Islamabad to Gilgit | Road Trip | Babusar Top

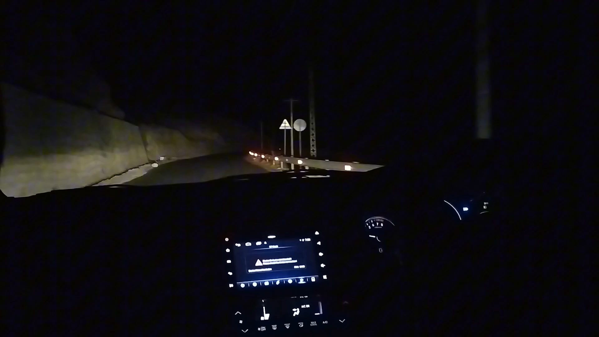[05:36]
کے ہمیں ہماری دیسٹینیشن پہ پہنچاتے ہیں تھانکس ٹو دیم کوشش یہی کرنی چاہیے کہ آپ جتنا جلدی ہو سکے ارلی گھر سے نکلیں تاکہ آپ ڈیل لائٹ میں ہی اپنی دیسٹینیشن پہ پہنچ جائیں کیونکہ رات کا سفر آپ کے لئے ٹچن والا سفر بن جاتا ہے اور بلکل ایسے لگتا ہے کہ جیسے کوئی
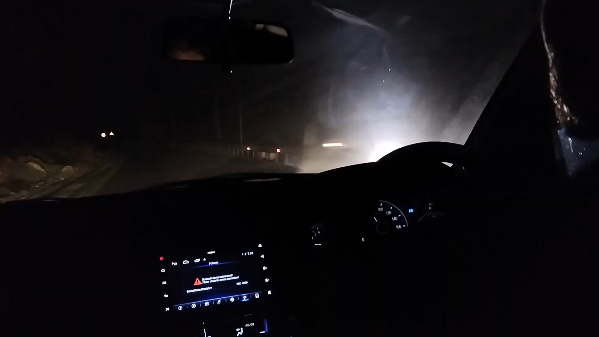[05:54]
ہورر مووی کا یہ سین ہے اتی مشکل روڈز ہیں اوپر سے لائٹ بھی نہیں ہے بٹس ٹیل